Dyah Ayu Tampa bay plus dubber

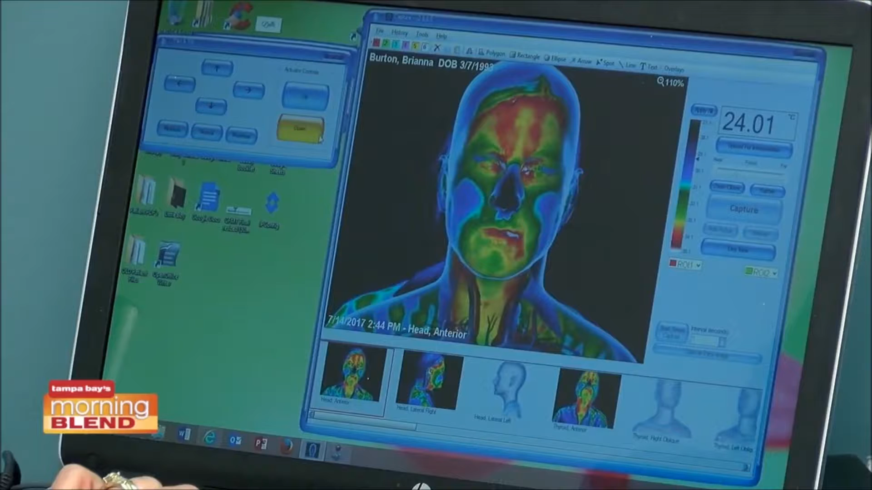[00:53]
Oh, mesin ini mau pembelihat ya? Katakan sedikit tentang kamera ini agar saya dapat mengerti sesuatu di kantor ini yang sangat unik.
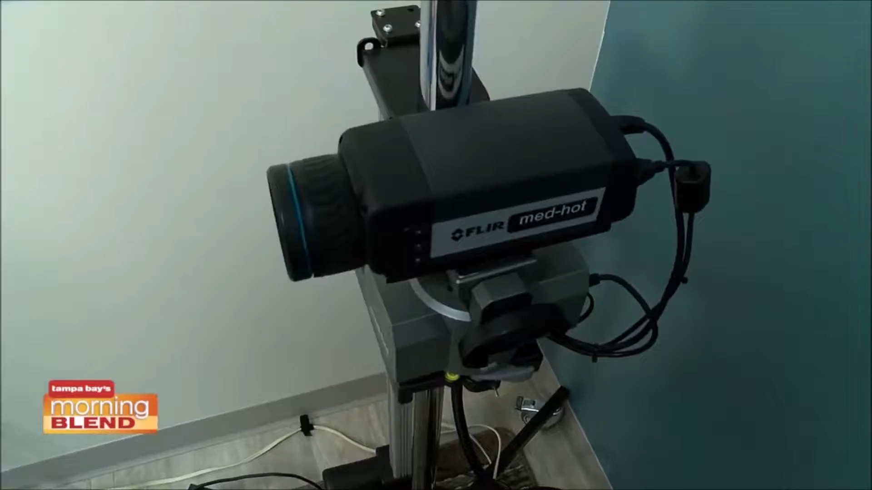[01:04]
Ya, hal ini hanya beberapa di Amerika yang memiliki resolusi tinggi. Jadi, kami sangat bangga ditawarkan di The Root Cause Clinic yang kita lakukan adalah melihat di berbagai area di dalam tubuh
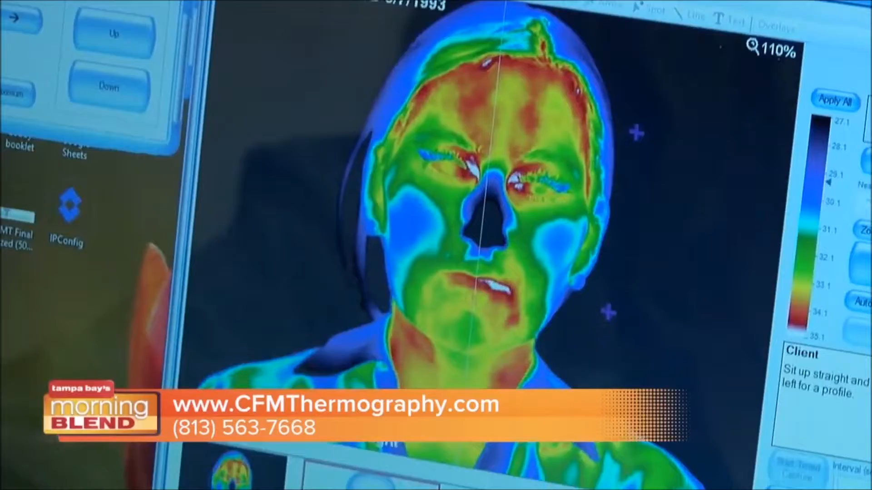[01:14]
dan melihat perbedaan suhu yang menunjukkan pada kita adanya inflamasi,